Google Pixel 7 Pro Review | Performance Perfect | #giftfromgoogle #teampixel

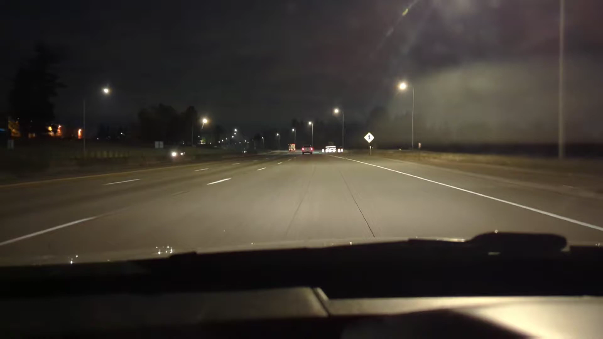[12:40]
1080p 60, no voice enhancement because you can't utilize that tool at 1080p 60. Got my window down, I'm on the freeway, a lot of noise coming in, and then I'm going to switch over to 1080p 30, which in my opinion does better when shooting video in the dark like this. All right, I'm back. Window is still down, a lot of noise coming into my car.